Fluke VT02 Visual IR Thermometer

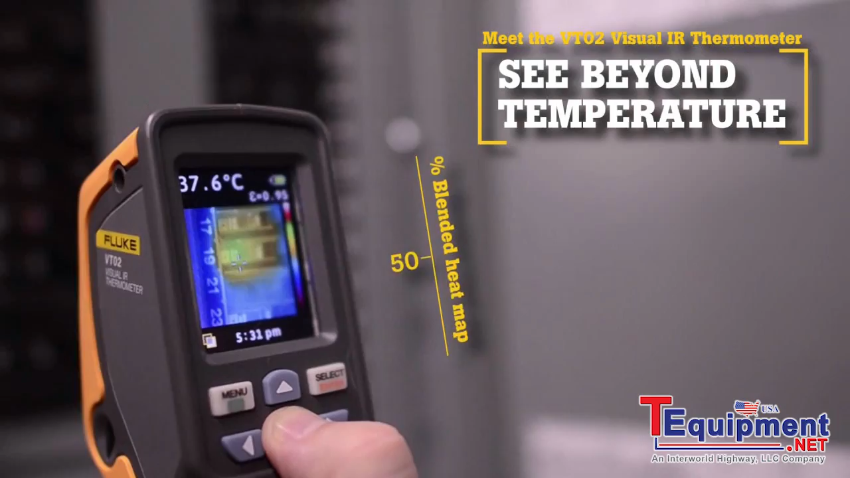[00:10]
On screen: spot 37.6°C
Now there is a new tool category, Visual IR Thermometers.
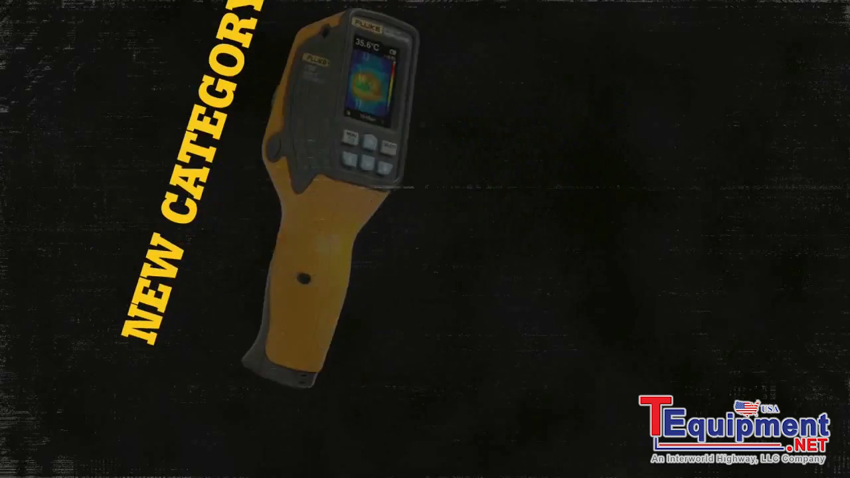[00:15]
By taking thousands of measurements per second,
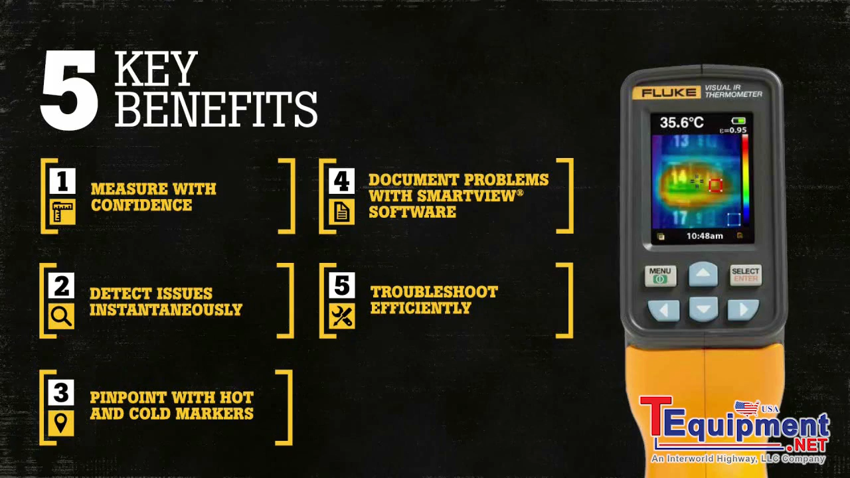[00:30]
On screen: spot 35.6°C
First, traditional infrared thermometers only measure an average temperature of an area, not just the temperature at the laser indicator.
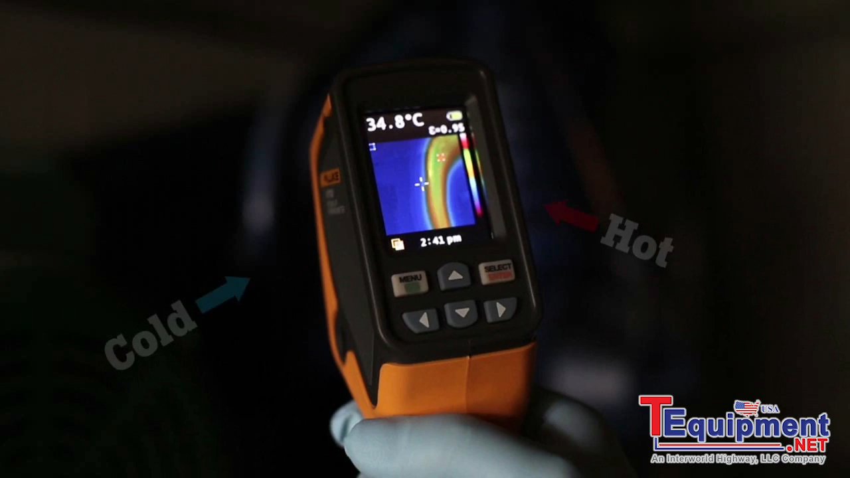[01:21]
On screen: spot 34.8°C
Simply align the center point with either marker
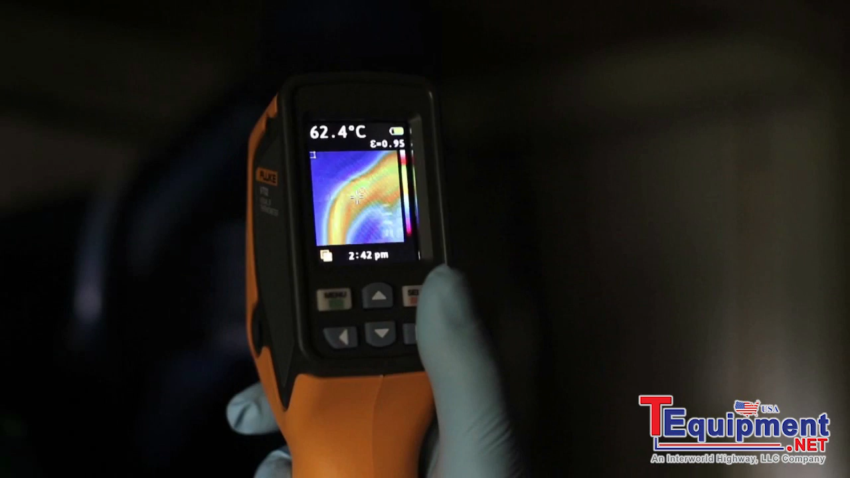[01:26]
On screen: spot 62.4°C
and take a pinpoint reading exactly where you need it.
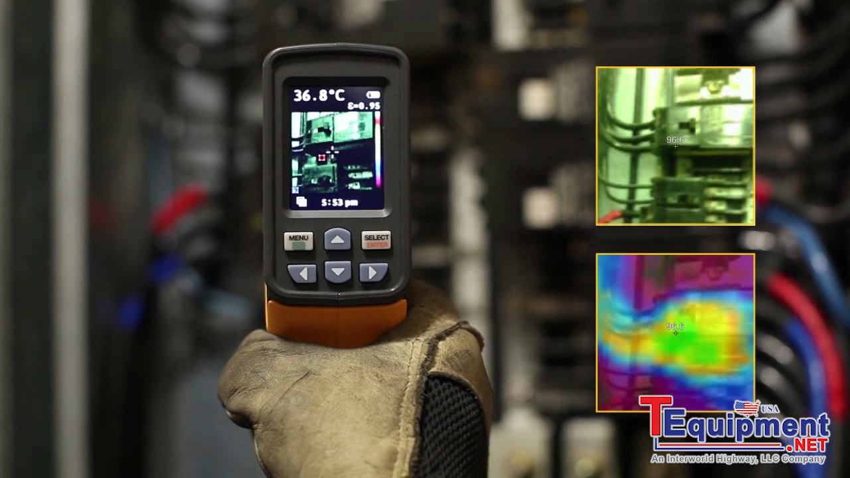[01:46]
On screen: spot 36.8°C
map data and a visual image onto the included microSD card.